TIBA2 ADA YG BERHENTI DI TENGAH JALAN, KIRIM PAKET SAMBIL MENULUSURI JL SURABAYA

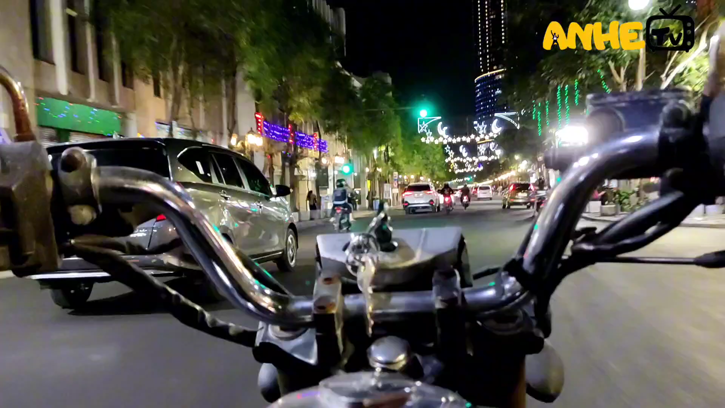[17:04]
Nah, ini sudah jalan Tunjungan teman-teman. Ini situasi jalan Tunjungan Surabaya. Ini hari apa ini? Agak sepi teman-teman. Agak sepi suasananya.
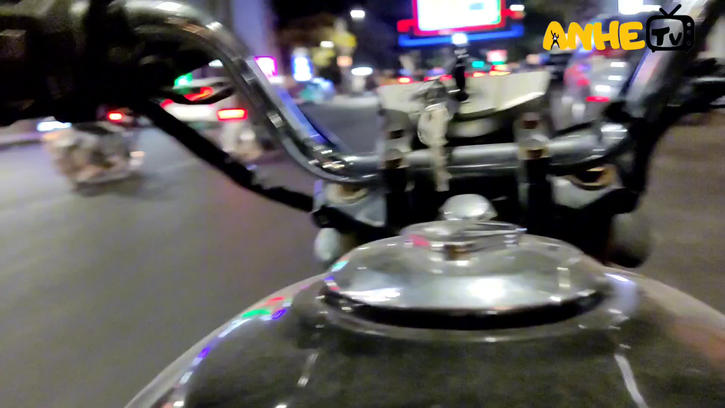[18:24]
Jalan Embong Malang Surabaya. Jalan Embong Malang Surabaya teman-teman. Ya, beginilah perjalanan saya teman-teman. Malam ini tadi habis antar paket dari 1 2 3 4 titik teman-teman.
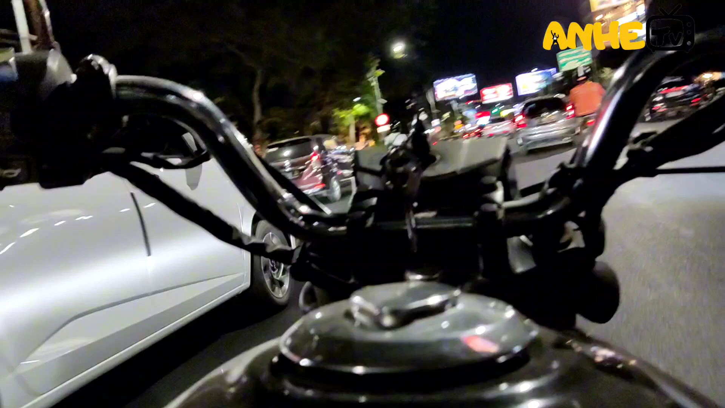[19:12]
Orang ini apa berhenti di tengah jalan barengan teman-teman. Kasihan pengguna jalan yang belakangnya hampir nubruk gini-gini. Dan tadi habis jalan Tidar, jalan Tembok, Blauran, jalan Tunjungan, ini putar balik lagi ke jalan Blauran teman-teman.